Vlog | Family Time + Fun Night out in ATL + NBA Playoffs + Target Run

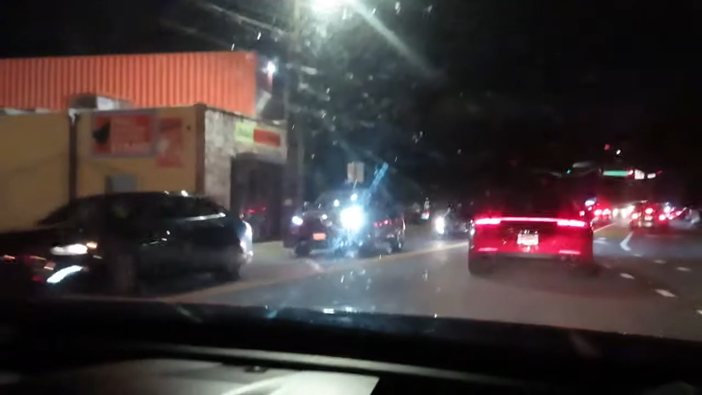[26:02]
Just call it sir. But it's sir. I think it's sir, though. I don't know. These apartments over here, y'all, are very nice.
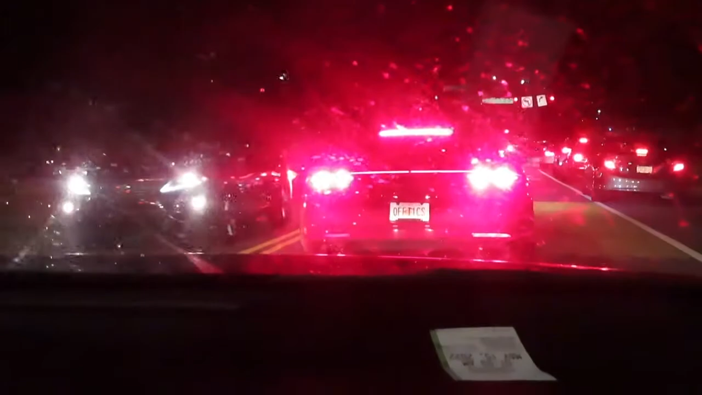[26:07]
Okay, I'm trying to make it fancier. Goddamn.
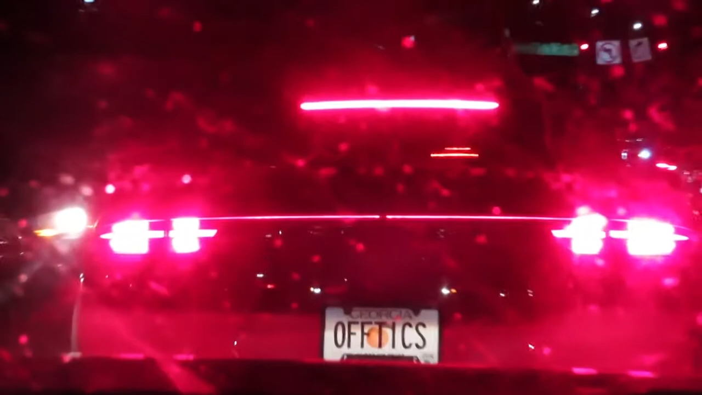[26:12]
That's my ATL, ho. ATL, Jacob. ATL, I was thinking Jacob.